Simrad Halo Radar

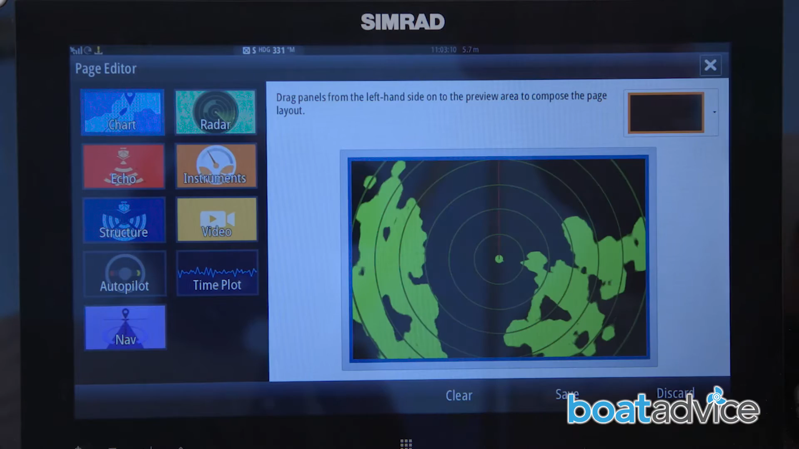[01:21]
So on here, I've got short range performance showing me the harbour and surrounding area.
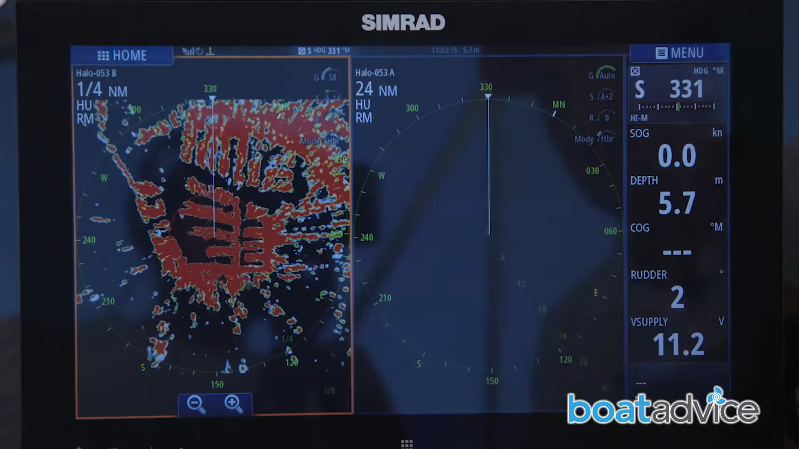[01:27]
And this one, I've got long range so I can track targets further out.
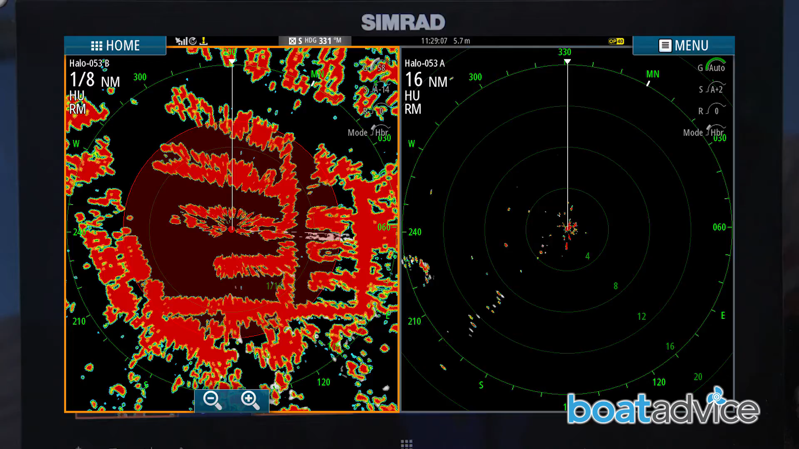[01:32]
And I've got a target showing on here. And that I can see is 14 nautical miles away from where I am here.
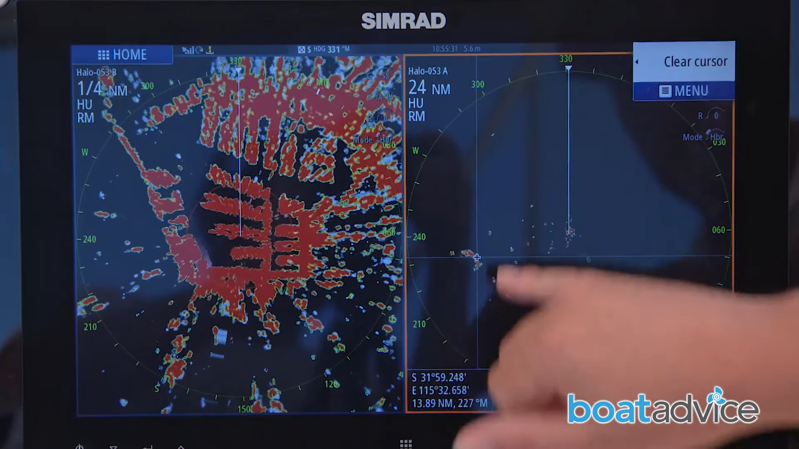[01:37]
I look up onto my top screen here, onto the NSO in a full screen overlay mode.
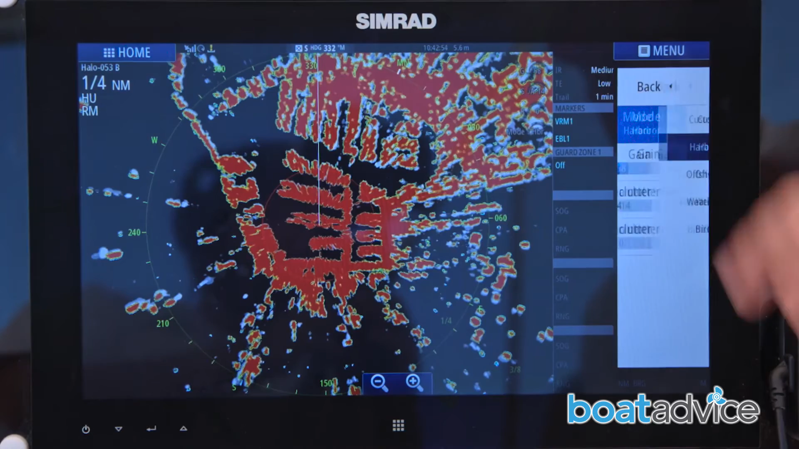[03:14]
Well, what the harbour mode does, I've got it actually running in harbour here on the screen.
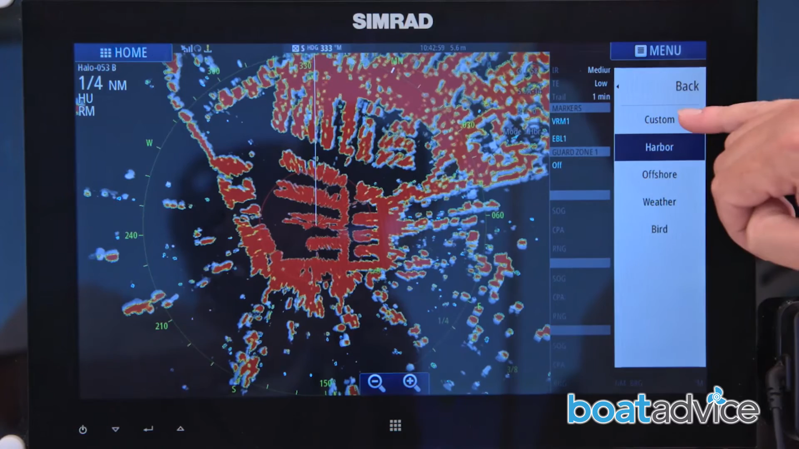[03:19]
So what it does is it cleans up all the interference. You get a lot of noise and a lot of returns. Obviously you've got a lot of mass, a lot of other vessels in the marina.
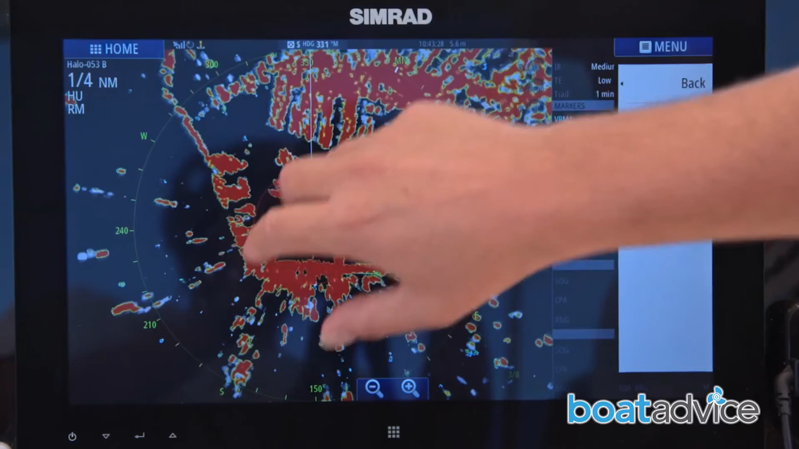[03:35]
And we have the radar overlay on top of the chart.
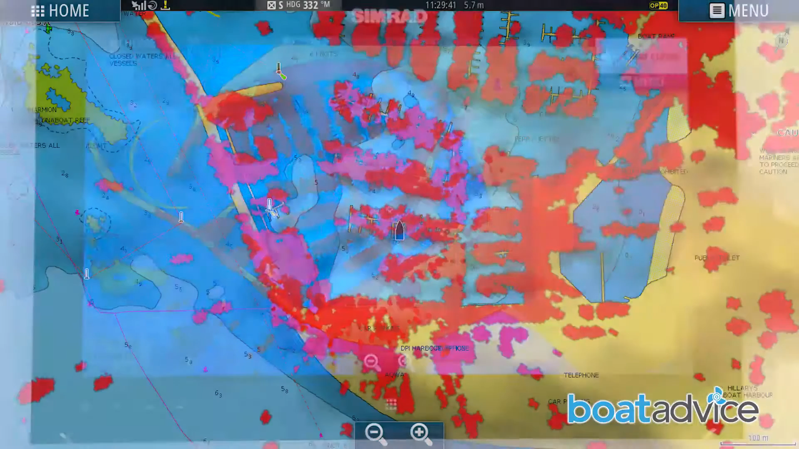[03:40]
So this is the normal chart that we use to navigate around, this is the Navionics chart.
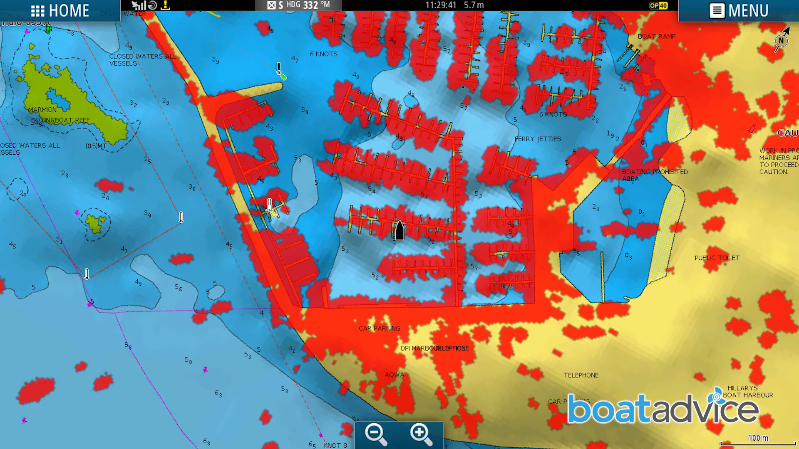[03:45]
And we have all the image showing on top of the screen.
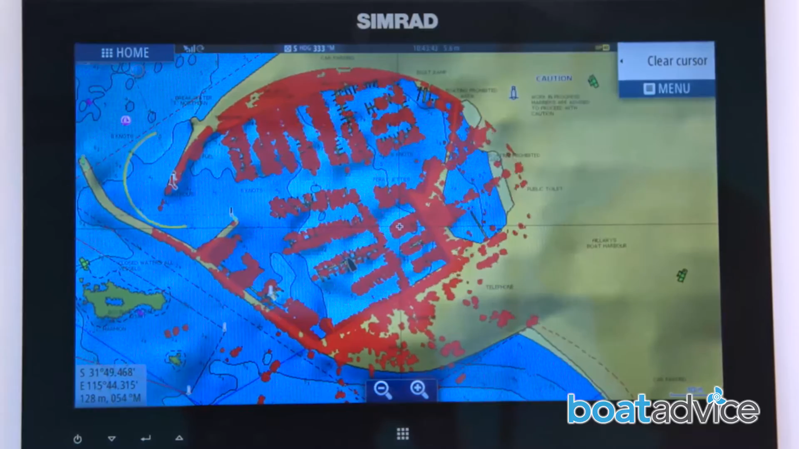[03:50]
So I find that's the best way to understand the radar and really get an idea of what it's telling us. There's other modes as well, it's not just that. So as soon as we go out of the harbour today, we'll switch to an offshore mode.
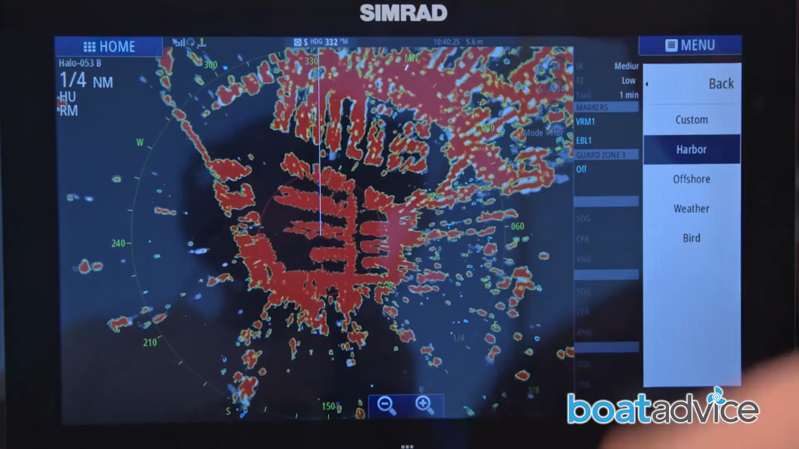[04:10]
And again, that knows there's not that amount of clutter. So it opens up and the performance becomes better in a long range and it's looking. So you don't have to set all those modes manually. You don't have to adjust the gain, you don't have to tweak it up, it's all auto set. And those presets are tuned by our engineers to be best in class.
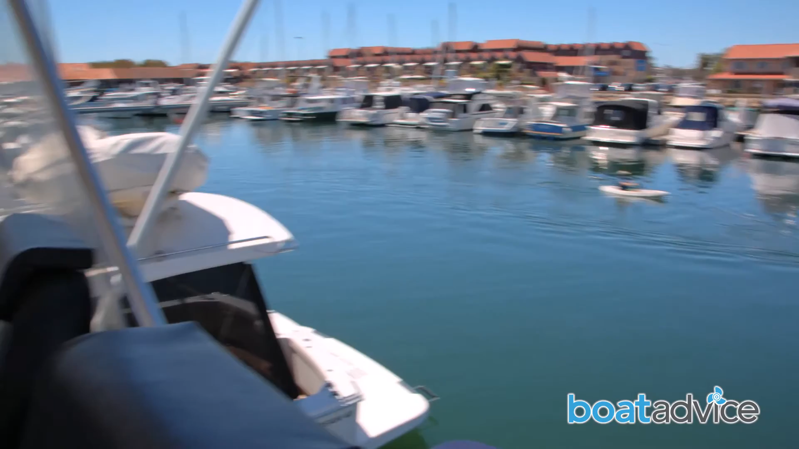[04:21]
So as luck would have it, there's two kayakers just coming past us below and we're picking them up on the halo radar.
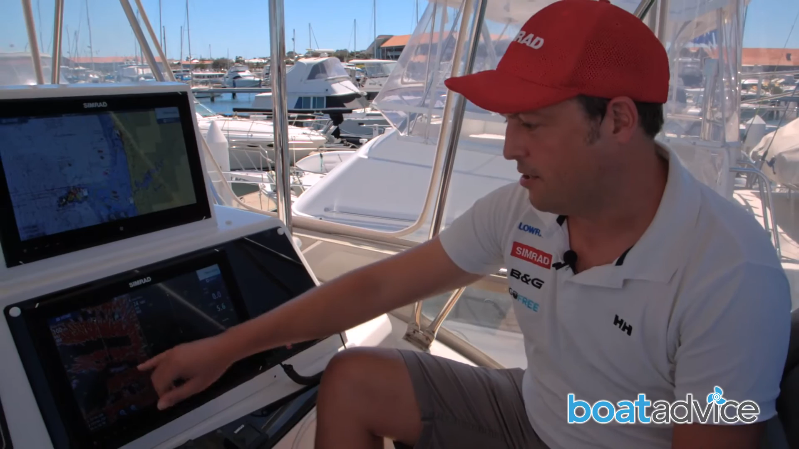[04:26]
We can see two targets moving behind us, coming through, we've even got tracks on them.
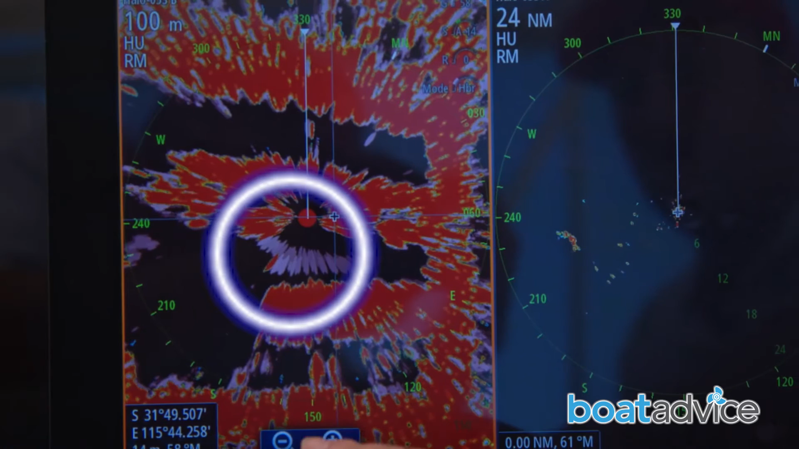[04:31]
And yeah, you can see them really well. And you can just see them moving across the screen.
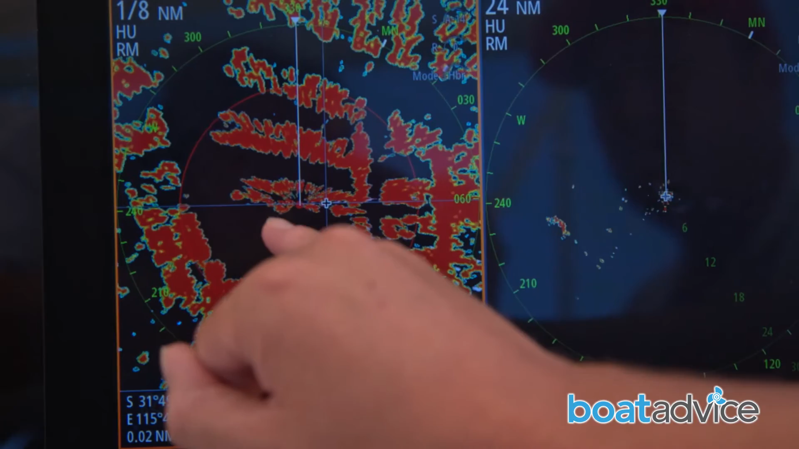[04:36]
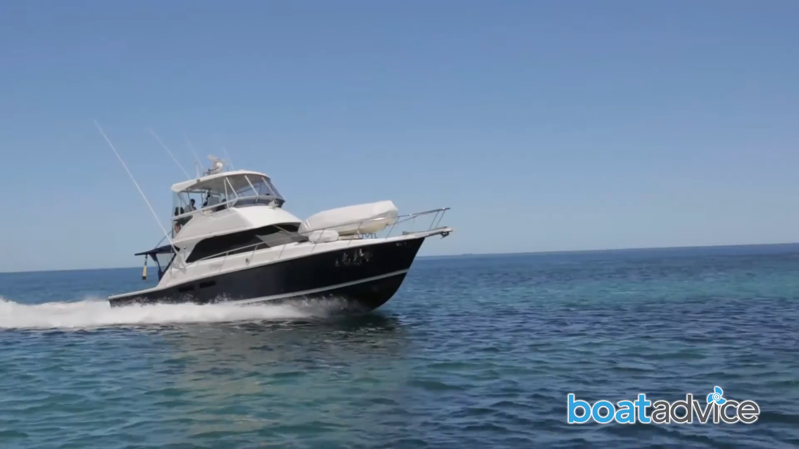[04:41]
Okay, so we've just moved offshore now. We've come out of Hillary's and we've moved into an offshore working mode.
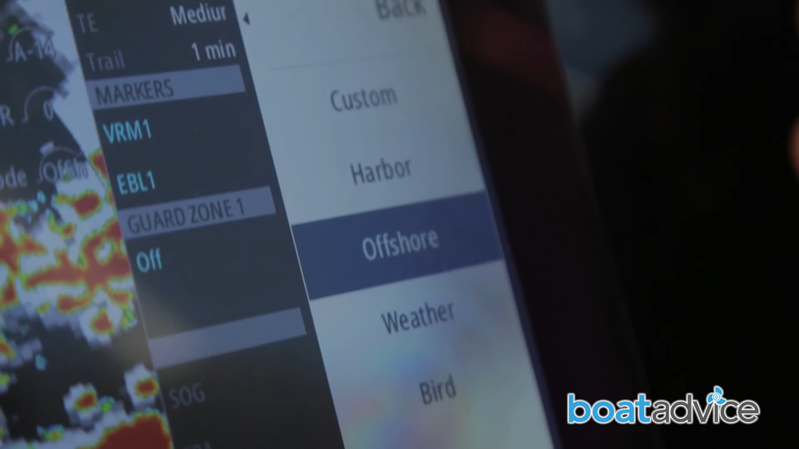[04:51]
What we're doing now is we're demonstrating the MARPA target functionality. MARPA allows you to track targets, track other vessels and allows you to see how fast they're moving and if they're a dangerous target to you.